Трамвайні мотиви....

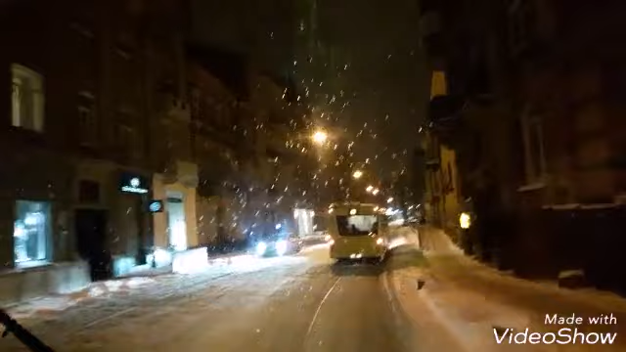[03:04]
На пішоходному і на перехрестку висадив своїх пасажирів, а зараз повзе як черепаха. Значить, він не спішив, він просто хотів їхати на середі. Трійки трамваї. Дуже переживає за пасажирів. Подивимося, що зараз буде робити він на цій зупинці. Тут вже порушення.
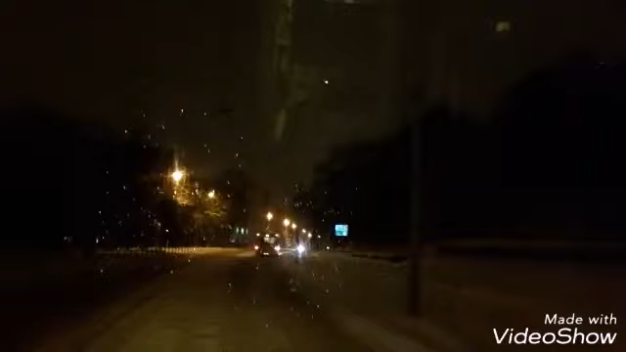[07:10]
Дублювання трамвайного маршруту номер 3 45-ю маршруткою. Він не їде, він пішком йде. Може там лисі колеса. Пішком.